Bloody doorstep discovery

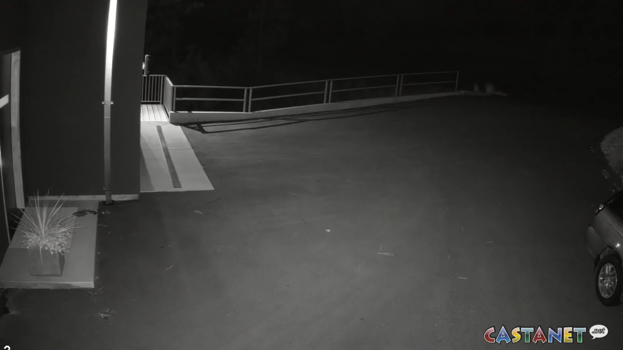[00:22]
When she looked outside there was no one there but instead two bloody organs.
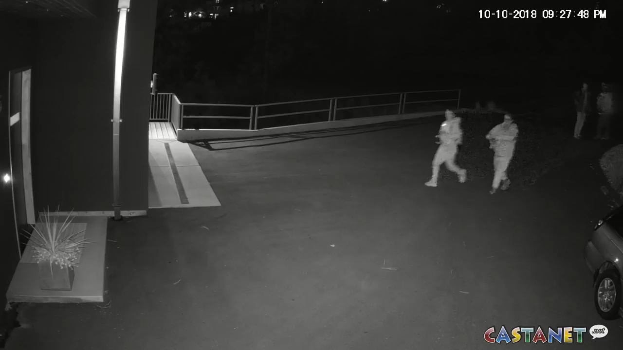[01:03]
front door dumped each of their bags onto the doorstep with the heart and the liver and then they ran up the driveway as the other two ran down and went to the front door and banged on the door a few times hard and then turned around and ran as fast as they could to get away. We were quite disturbed when we initially found it. It was, you know, not knowing what the intent of was of this and our concern is that for anybody else who doesn't have cameras who would have this happen, you know, just the kind of emotional or psychological stress that that could cause would be significant.